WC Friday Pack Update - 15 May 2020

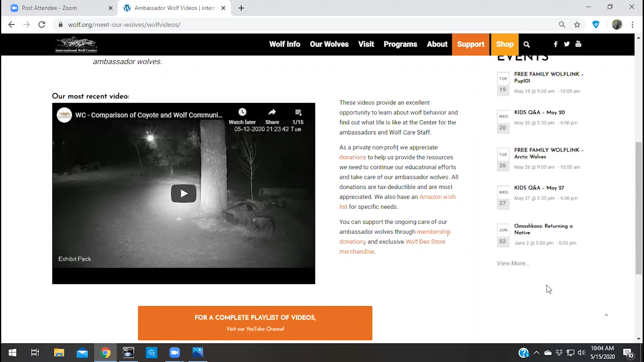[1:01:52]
The wolves got excited and, um, you should check this out. It happened at nine, 15, nine 30 on the 12th. So I went back to our cameras and I was able to hear the coyote that's yippin' and Grayson and Axel.